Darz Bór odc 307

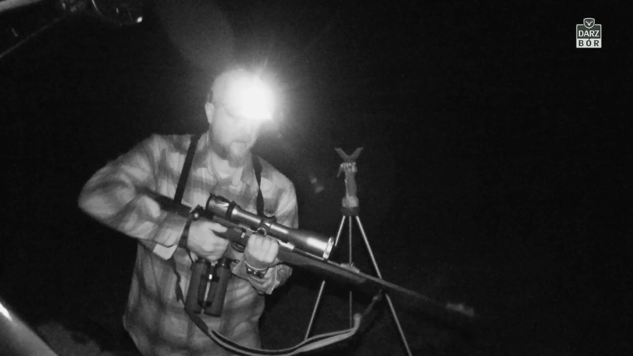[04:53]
Dzień, który budzi się do życia, daje nadzieję na spotkanie z dziką przyrodą i niesamowitą przygodą. Na dzisiejsze polowanie o poranku zabieram pewien sprzęt. Od firmy SpyOptic dostałem bardzo ciekawy termowizor, który mam zamiar przetestować i sprawdzić, jak działa w warunkach właśnie polowania. Jest to termowizor obserwacyjny. Jest to model Strix firmy Ados, a więc
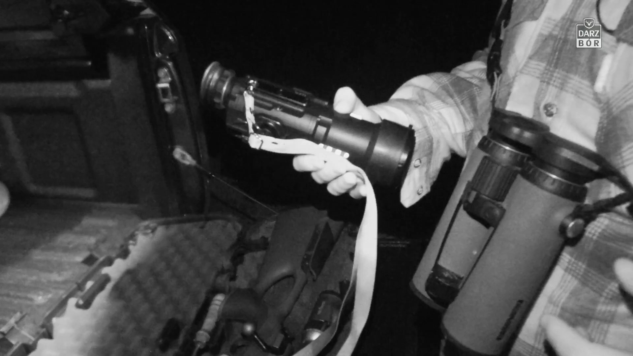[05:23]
teoretycznie sprzęt taki, który wykorzystywany może być nawet przez wojsko. Zasięg, detekcja tego urządzenia jest nawet prawie do 2 km, jeżeli będziemy mieli otwartą przestrzeń. Natomiast na takich odległościach, tych stricte łowieckich, te kilkaset metrów, 200-300, powinniśmy widzieć w tym termowizorze naprawdę wszystko. Pogoda jest jaka jest, jest silny wiatr, troszeczkę kropi deszczyk od czasu do czasu. Sprawdzimy, jak w takich warunkach ten sprzęt będzie się sprawował.
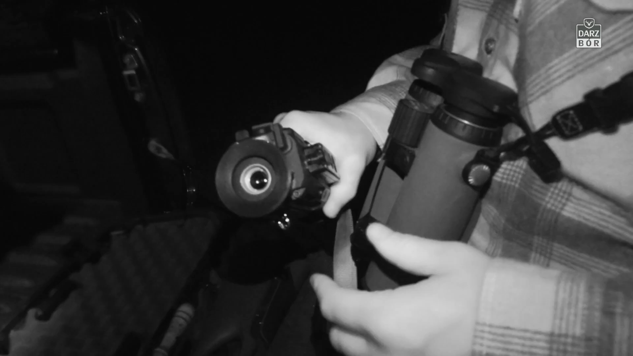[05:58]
W czasie podchodu postaram się Wam pokazać kilka ujęć z tego termowizora, tak abyście zobaczyli,
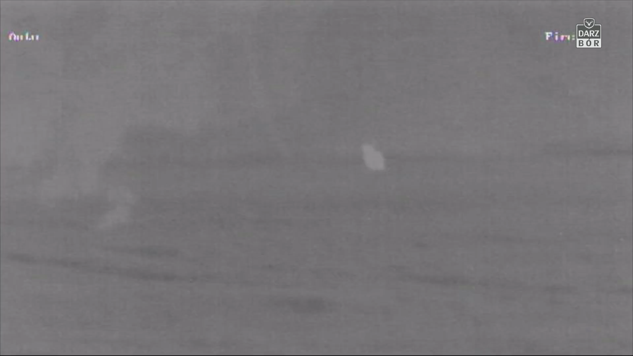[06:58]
Przemek podczas drogi do łąk cały czas wypatruje dzikich zwierząt.
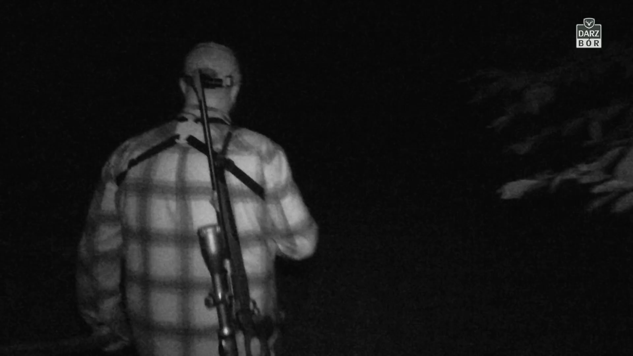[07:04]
Używa przy tym różnych trybów wyświetlania, tak by sprawdzić, jak ten sam gorący obiekt wygląda w termowizorze.
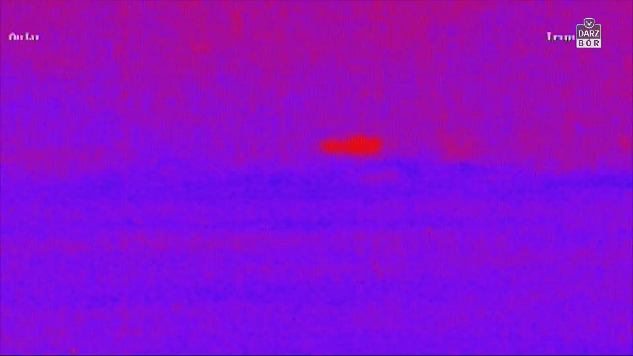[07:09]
W oddali zauważamy różną zwierzynę,
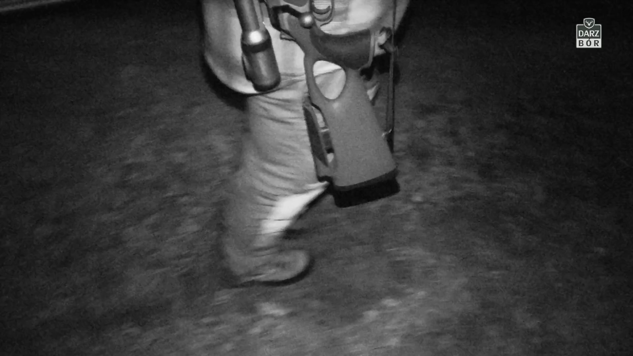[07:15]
którą trudno na pierwszy rzut oka jednoznacznie zaklasyfikować do konkretnego gatunku.
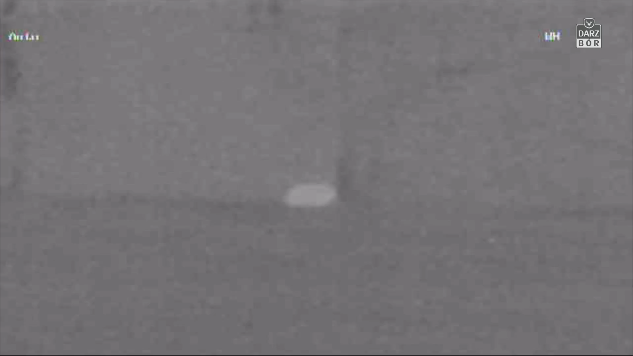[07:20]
Używając tego sprzętu trzeba jak zwykle mieć pewną dozę dociekliwości i potrafić rozpoznać zwierzę nie tylko po kształcie, ale czasem i po sposobie zachowania.
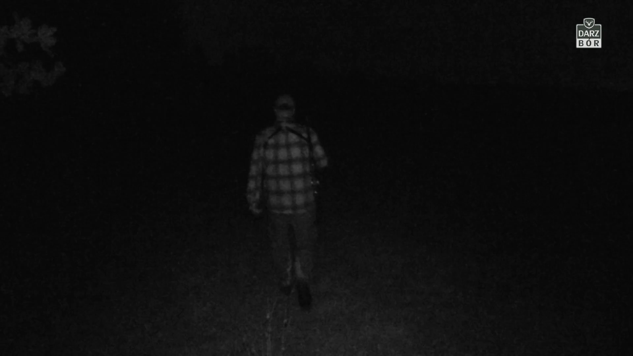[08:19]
Na niebie pojawiają się coraz widoczniejsze oznaki nadchodzącego dnia. Wykorzystując ciemność, staramy się przemieścić jak najbliżej miejsc,
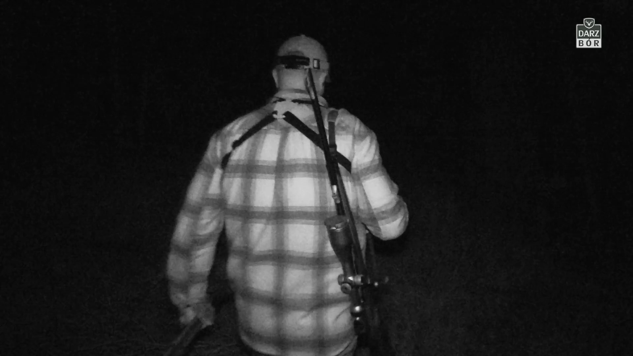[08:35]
Idziemy spokojnie, cały czas obserwując okolice i bacznie zwracając uwagę na każdy szmer, na każdą złamaną gałązkę. I w końcu...
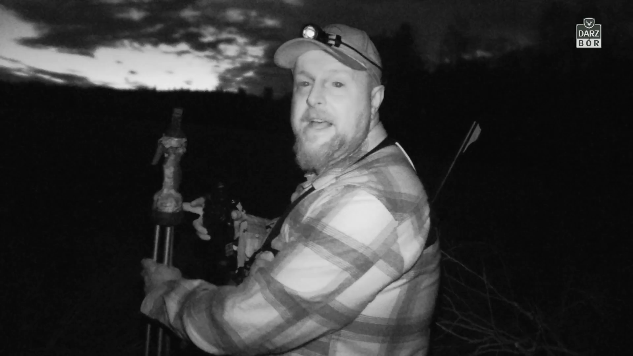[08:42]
Przed sekundą mieliśmy dziki. Przeszliśmy tędy, a one przeszły przez nasz ślad. Dwie sztuki. Nawet nie zdążyłem ich nagrać termowizorem.
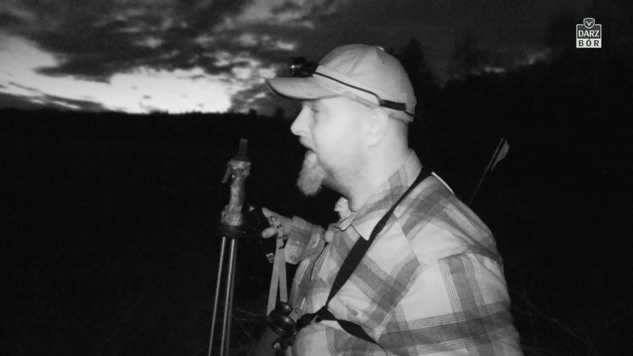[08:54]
Obróciłem się i usłyszałem jakąś gałązkę, która strzeliła. No, to jest ten czas, kiedy zwierzyna schodzi. Złąknął i przegapiliśmy ten moment. Przegapiliśmy te dziki, były cwańsze, szły tymi krzakami. Przy wietrze nie było ich słychać. Czasem nawet posiadanie najlepszego sprzętu do obserwacji nie daje pewności, że zauważymy zwierzynę. Tym razem to dziki były cwańsze. A może po prostu miały więcej szczęścia?
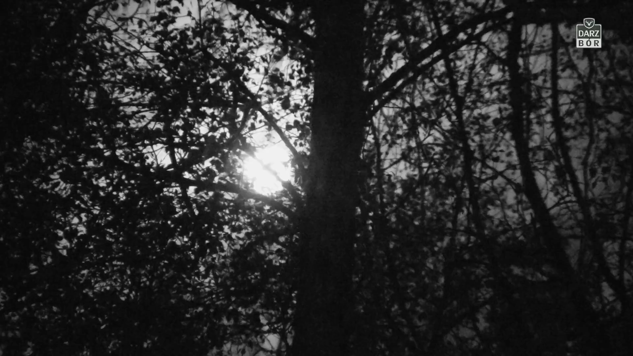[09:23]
Trudno to jednoznacznie określić.
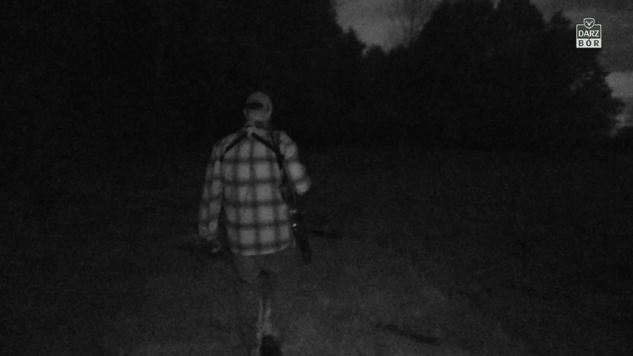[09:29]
Przemek nie dawał za wygraną, parł do przodu, bo wiedział, że gdzieś tam w oddali musi spotkać chmarę jeleni. Po kilkuset metrach stajemy pod lasem i w kamerze termowizyjnej widzimy całe stado pasące się na środku łąki obok ambony,
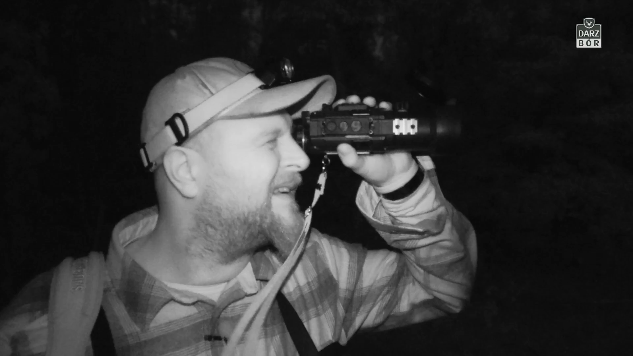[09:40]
na dodatek kilka saren. Ale coś jest nie tak.
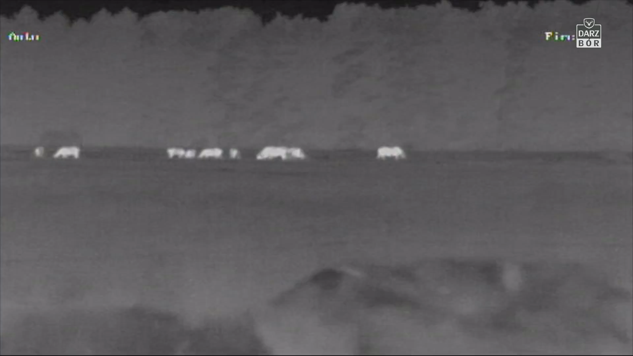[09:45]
W związku z tym, iż jest już coraz jaśniej,
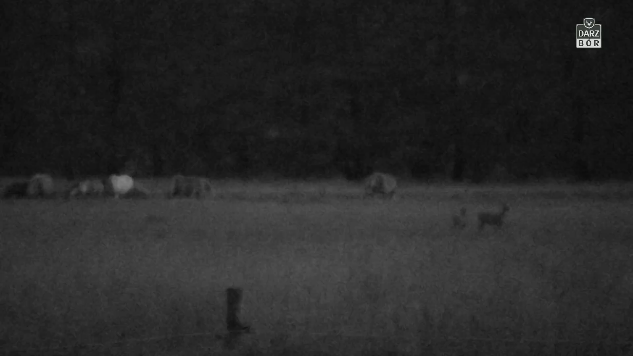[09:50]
Przemek konfrontuje obraz z termowizora z tym, co widzi w lornetce. przyglądając się zwierzętom, które zobaczyłem tam z tyłu za mną, w pierwszej chwili myślałem, że mamy tam całą chmarę jeleni. No niestety, okazało się, że są to konie. No, te konie w takiej dużej odległości podniosły mi troszeczkę adrenalinę. Mówię, cała chmara jeleni. No, okazało się inaczej. No, tak bywa.
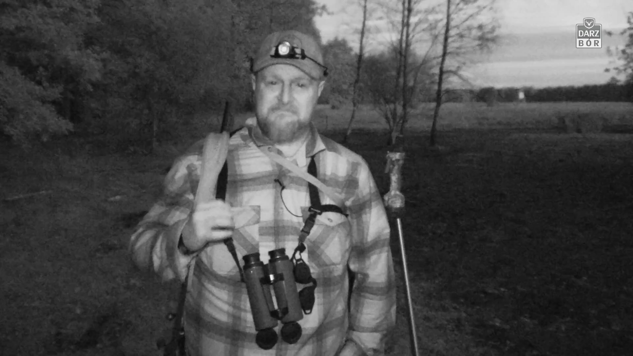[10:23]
Także zawsze ważne jest to, aby zdrowy rozsądek towarzyszył każdemu polowaniu i temu, kiedy oglądamy jakąś zwierzynę.
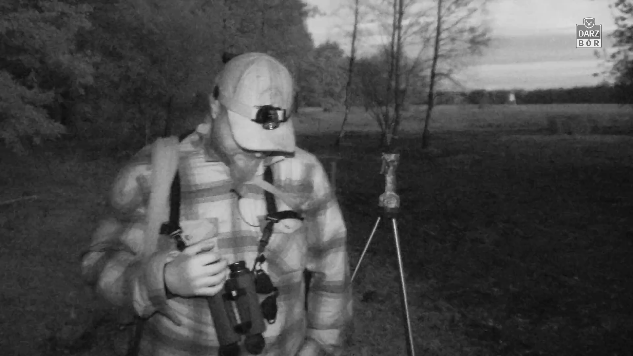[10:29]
Nawet przez najlepszy termowizor, czy też noktowizor. Oczywiście ten rodzaj sprzętu obserwacyjnego bardzo ułatwia polowanie, a zwłaszcza odnalezienie zwierzyny gdzieś przed nami.
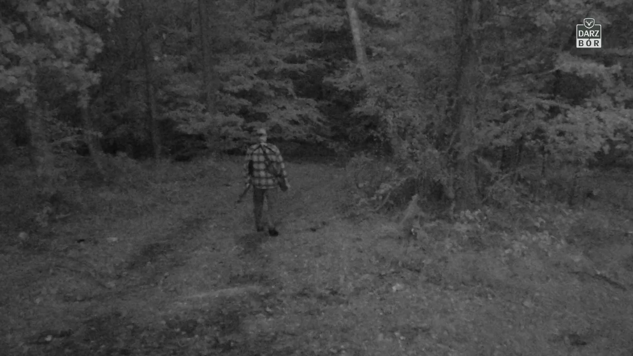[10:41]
Daje także więcej pewności, jeśli chodzi o samo bezpieczeństwo polowania.
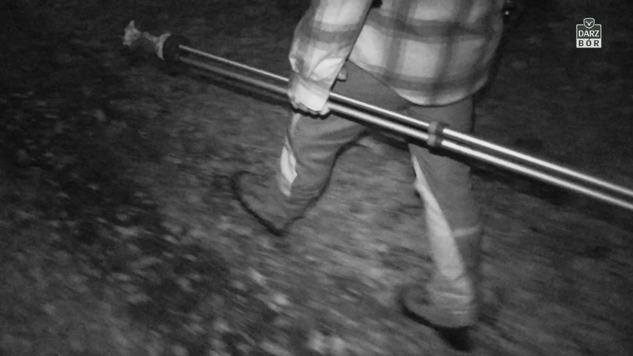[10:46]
Dzięki termowizji jesteśmy w stanie zauważyć gorące miejsca znajdujące się gdzieś za naszym celem,
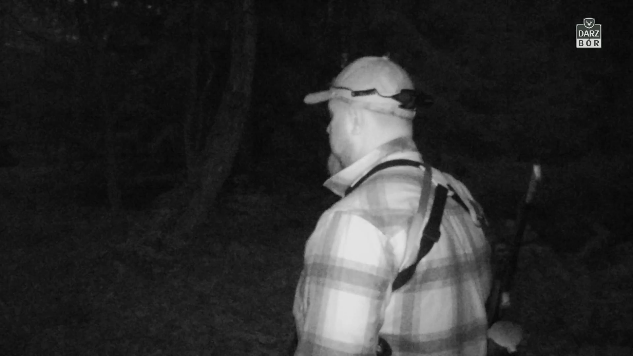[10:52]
które mogą okazać się na przykład człowiekiem, pojazdem, a może po prostu innym zwierzęciem, dla którego nasz potencjalny strzał mógłby być niebezpieczny, gdyby okazało się, że nie zauważyliśmy go.